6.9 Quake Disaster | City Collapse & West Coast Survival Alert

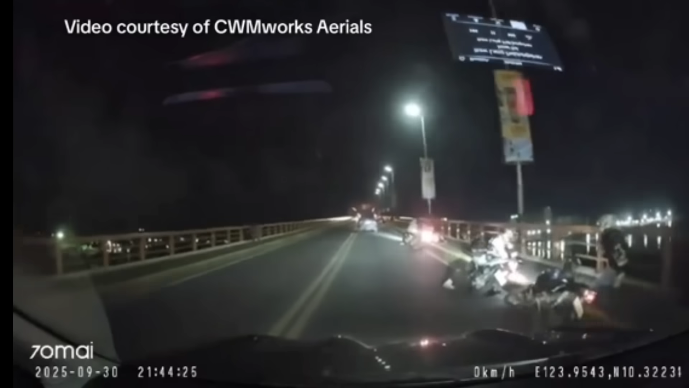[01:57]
and look the shaking didn't stop either imagine you're in this scenario